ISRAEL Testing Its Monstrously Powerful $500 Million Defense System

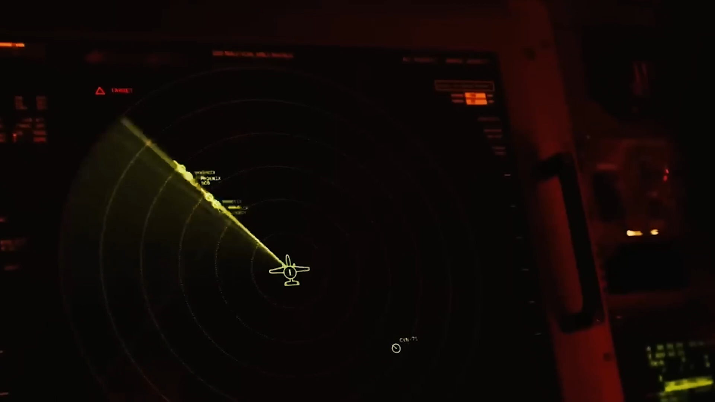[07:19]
processing data received from the radar to meticulously evaluate the trajectory of identified threats.